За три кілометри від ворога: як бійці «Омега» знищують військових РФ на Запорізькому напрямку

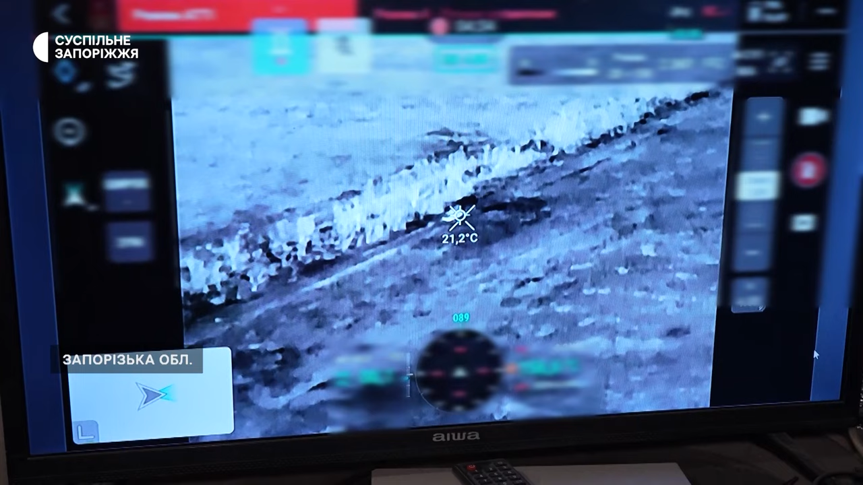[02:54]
On screen: spot 21.2°C
Буквально пару днів тому підбили. Це під час ворожого штурму.
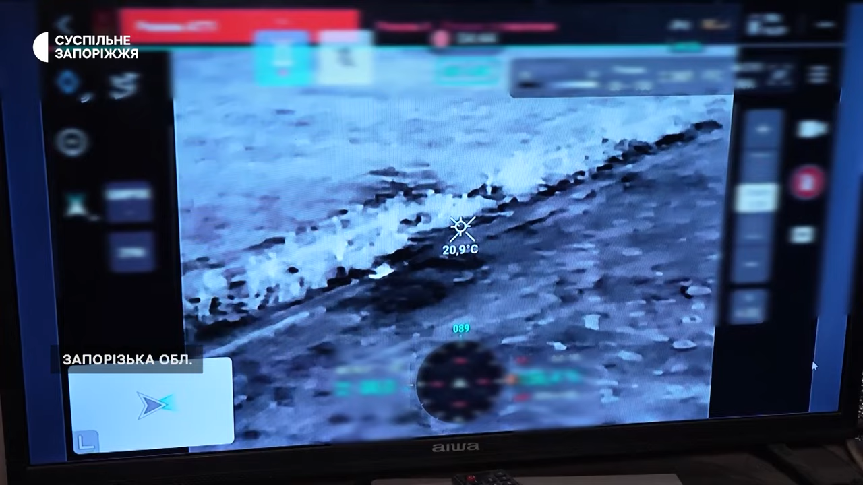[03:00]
On screen: spot 20.9°C
З піхотою пробували, але, як кажуть, їх задусили. Якщо бліндаж, то можна скинути термобар.
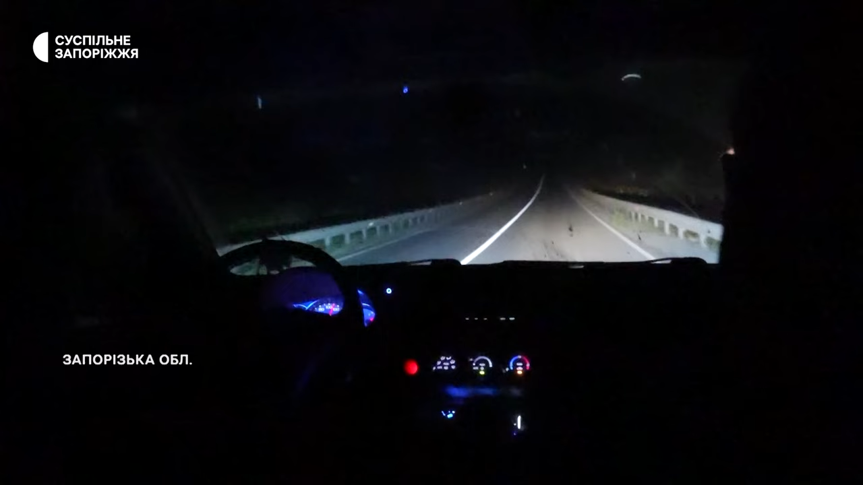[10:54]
Пересуваємося вночі, аби ворог не поцілив дронами. Дякую. Дякую. Дякую.